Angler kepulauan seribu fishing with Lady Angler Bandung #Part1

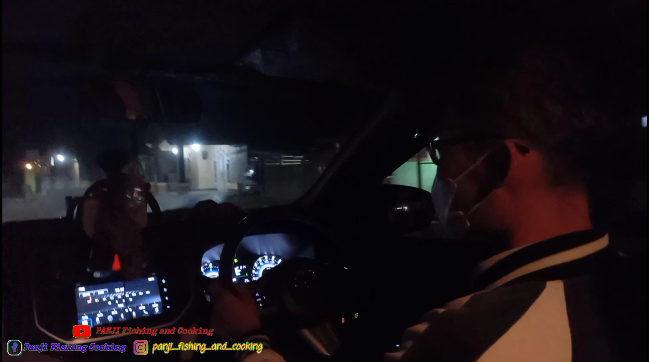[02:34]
Udah nyampe ke gang menuju ke Dermaga ya. Dermaga kampalnya. Kurang lebih sih sekitar 5 menit dari sini ya.
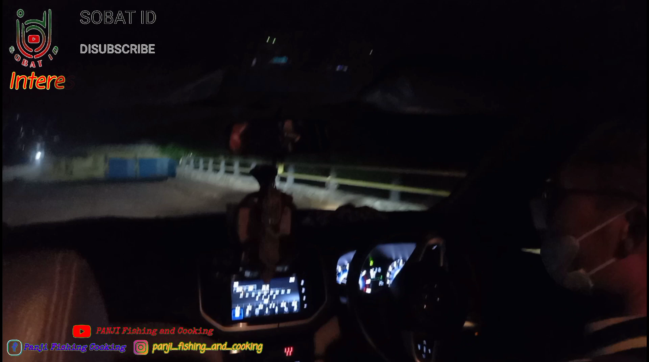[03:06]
Setelah itu nyampe di pelabungannya ya. Di, apa, muara ya.